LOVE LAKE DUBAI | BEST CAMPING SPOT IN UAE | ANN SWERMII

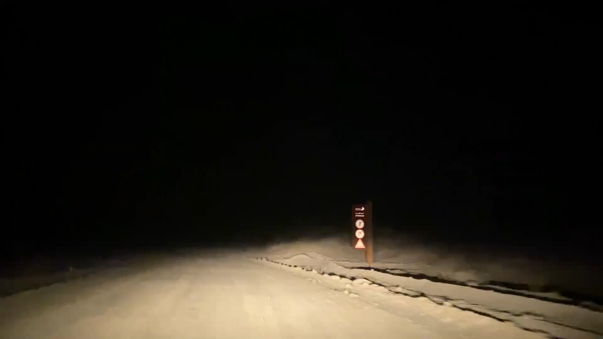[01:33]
But we managed to drive it with our small sedan car and with the use of Google Map.
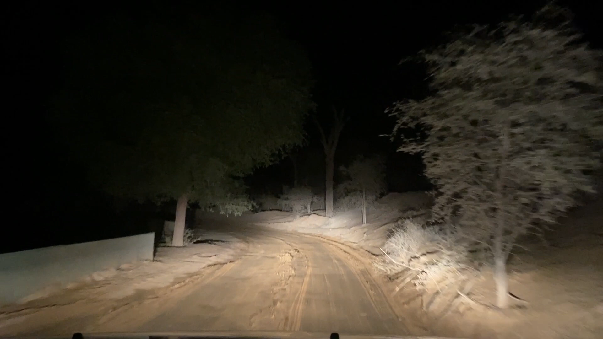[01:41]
There's also a decent amount of road signs to guide you where to head. And mind you, if you will go here by night, there will be no street lights. But we enjoyed the thrill and adventure driving in the darkness and rough roads.